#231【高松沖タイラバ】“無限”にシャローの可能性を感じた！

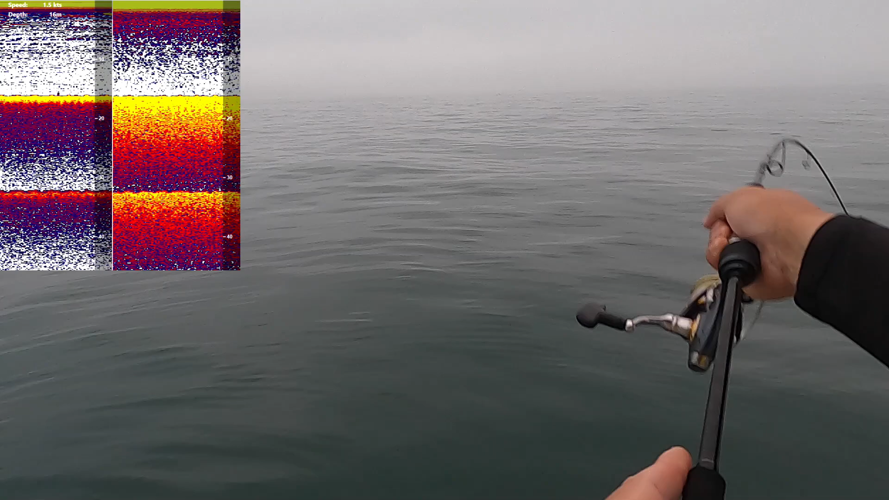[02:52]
キャスティングといろいろこれから釣り方をね変えていかないといけないんでいろいろやっていこうかなと思っております霧が今15メーター15…16メーターぐらいですねシャローのスナージエリアで先週も一応一枚はポンと取れたんですけどさあ今日はどうでしょうかというところですね
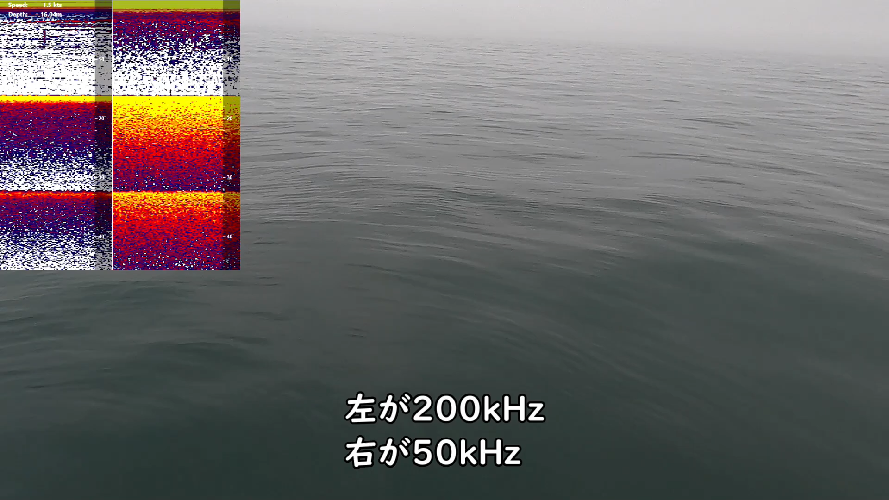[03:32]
炭反応が今…さっきちょっと浮き上がった反応が出ましたけどかんばしくはないですねちょっと探そうかないないことはないなたまに出ますねなんか上がってるないやー霧…
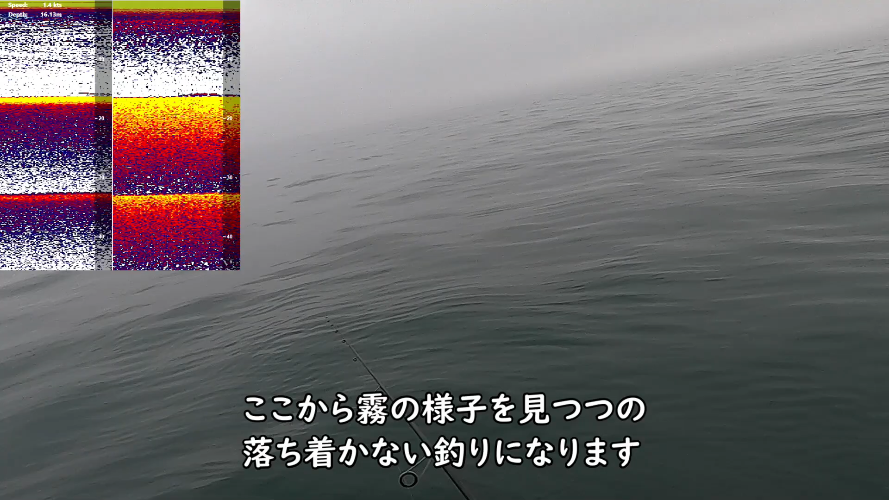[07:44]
島は見えてる、端も見えてる、大島も見えてる
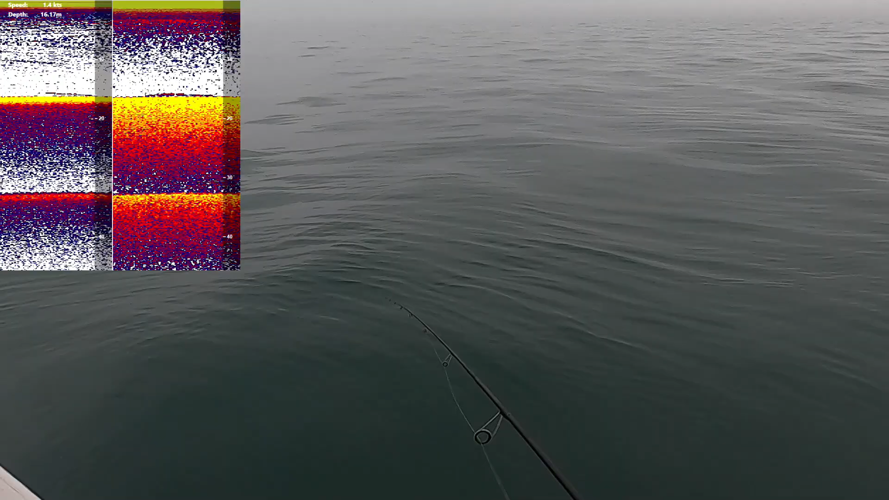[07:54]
アクティブも見えてるチェルってあー、しっかり飛びてきただな分からんわったないやー気持ち悪い霧が
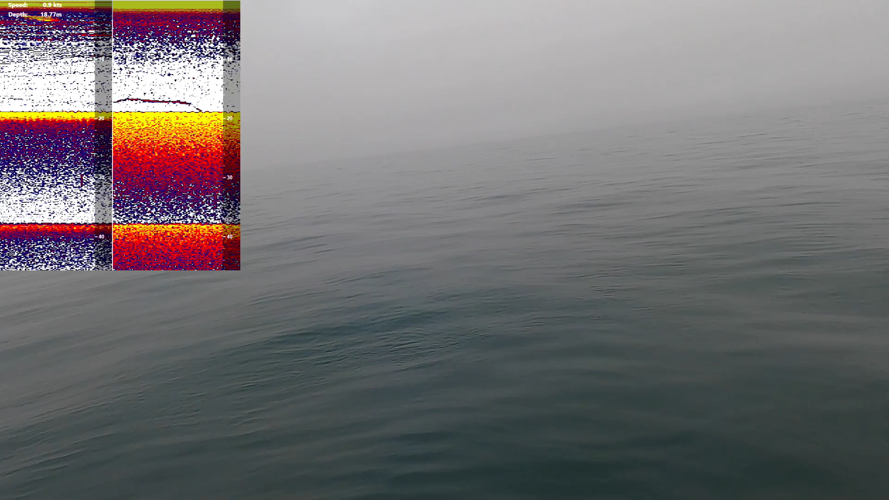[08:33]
船がどっち向いたのかさえ分からんぐらい周り、真っ白
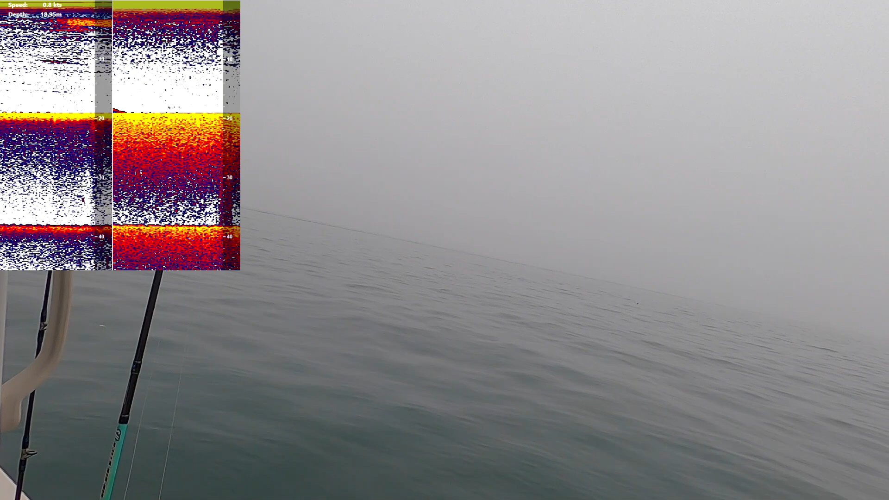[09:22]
魚チラチラ。寝てるんで。あ、たった、たった、たった、たった、たった、たった、おー、もう一回。まだ追いかけてきた。
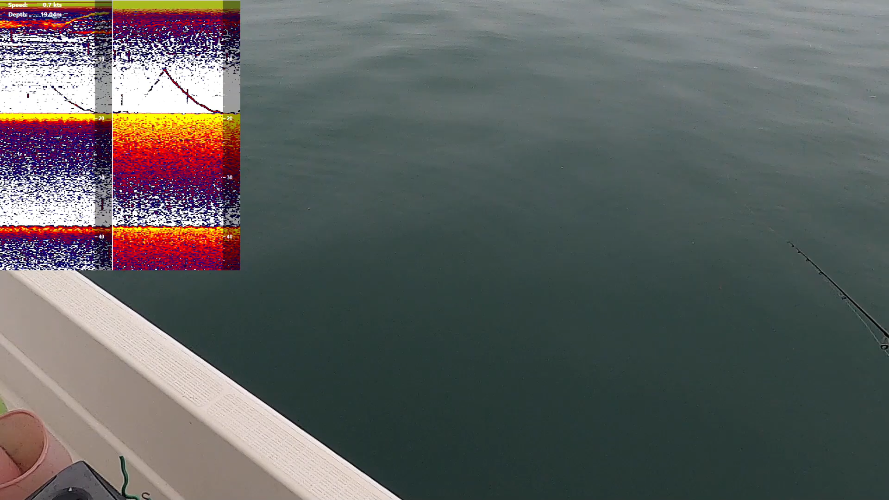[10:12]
魚は小さいね。ガッチしこう。帰っていってますね。魚がね。0.6ノットか。しょうがないしね。ちょっと厳しいね。あ、これまずいね。ちょっと岸によう。ダン。ダンすぎる。濡りすぎる。
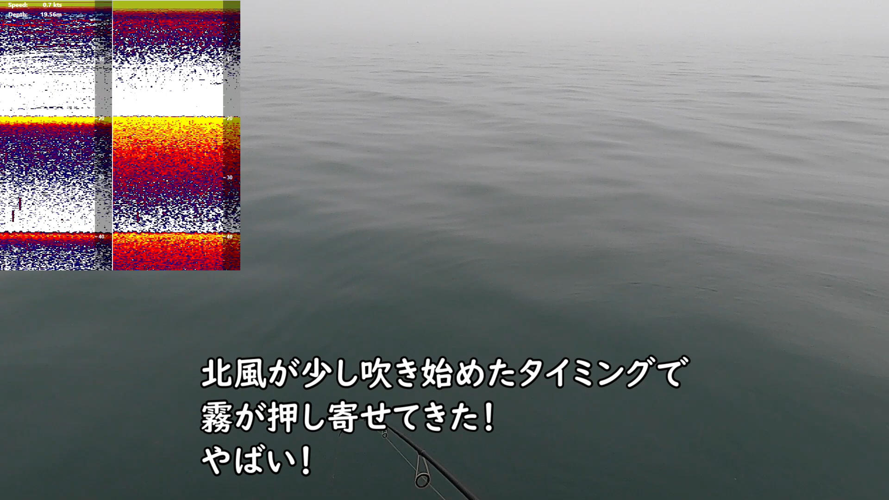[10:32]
危険だ。危ないっす。うーん。どこばり行けんねんわ。
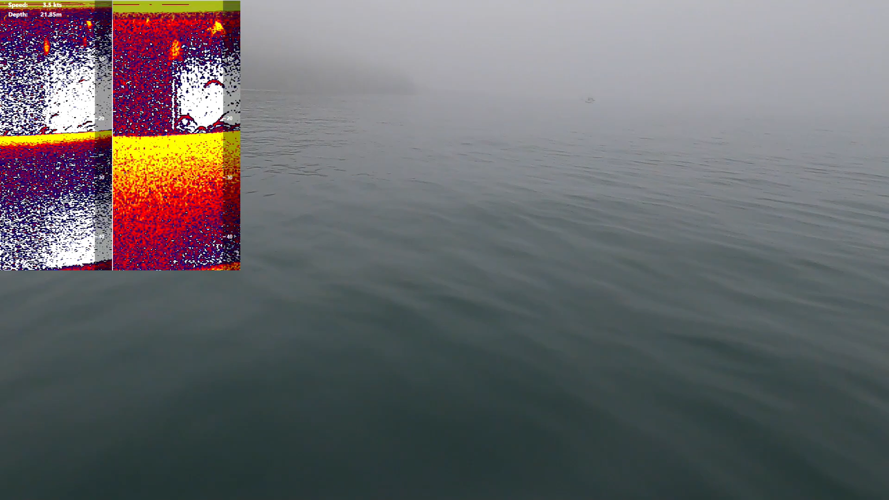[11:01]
視界が50mぐらいしかないですね。
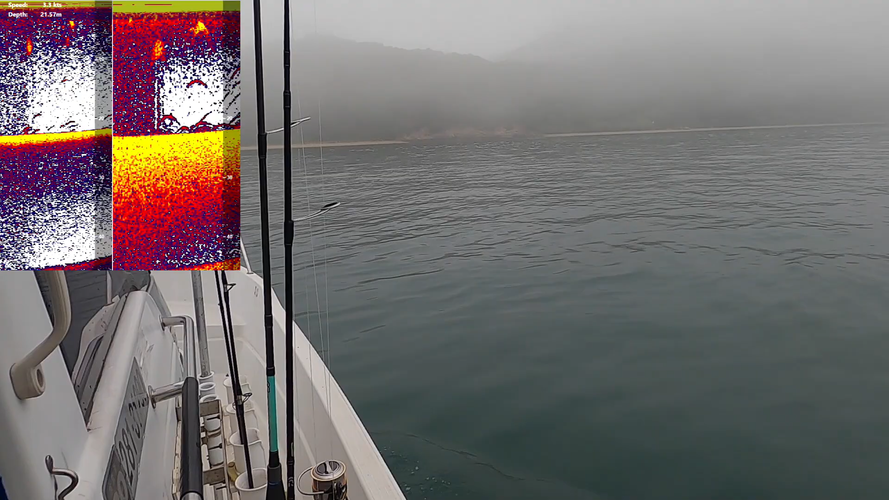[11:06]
なんか魚がいっぱいおるぞ。